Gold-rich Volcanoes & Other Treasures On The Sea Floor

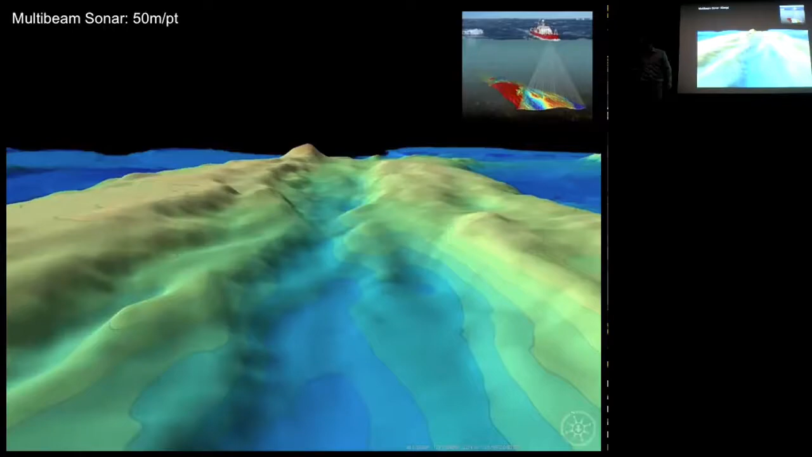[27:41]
This is what it looks like if an AUV had flown over it, maybe between 50 and 100 meters above the seafloor, and mapped it. And we get 1 meter resolution. So 50 meter to 1 meter, you can see how much more information.
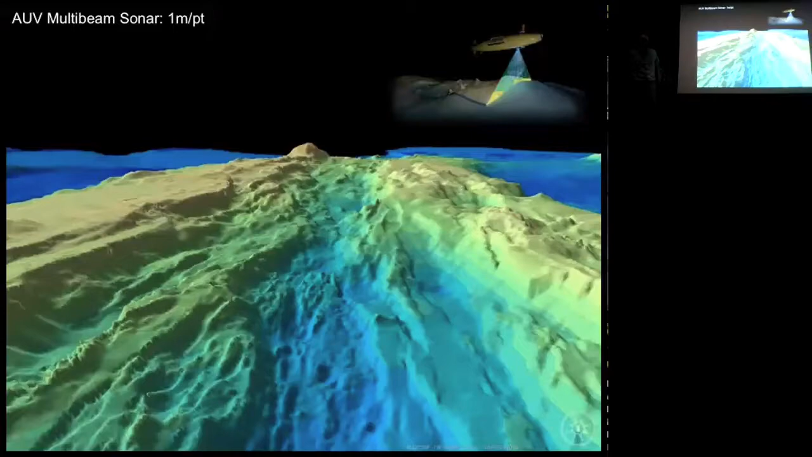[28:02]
Here's another example. We're now right in that valley, and this is 50 meter resolution again. And that's what it looks like at 1 meter resolution. 50 meters, 1 meter. All of these structures you see here are hydrothermal vents. 20 to 30 meters high, 20 to 30 meters across. Here, this is all we really see.
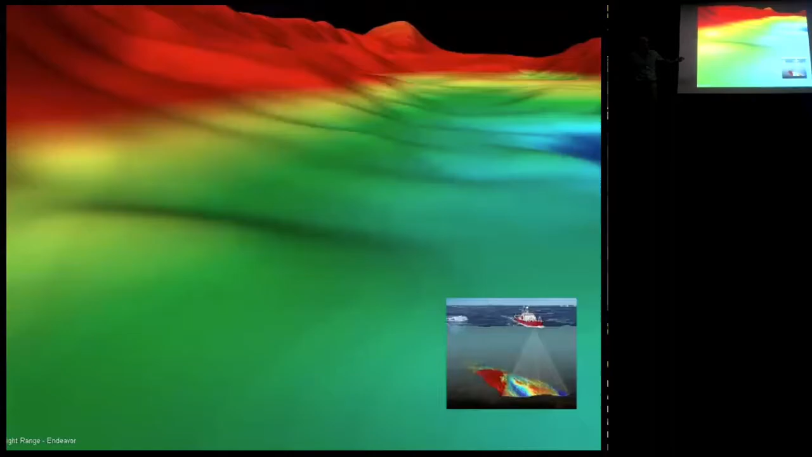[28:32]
You would never know that this is actually this. So resolution, how detailed your maps are,
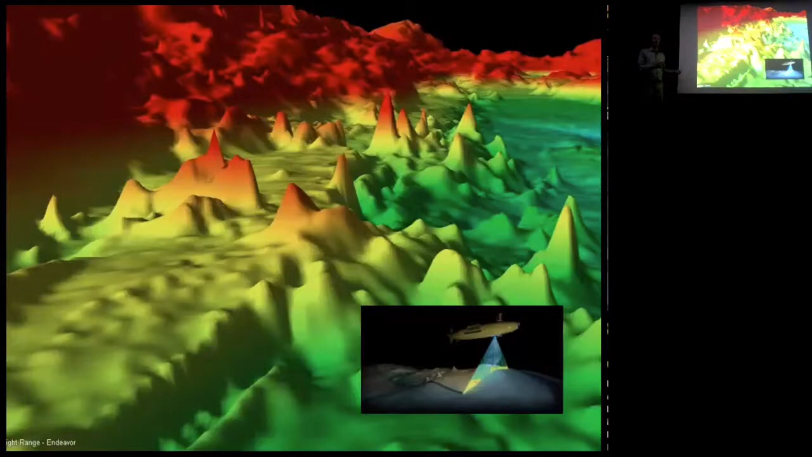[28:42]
become very important if you want to find things of a certain size on the seafloor.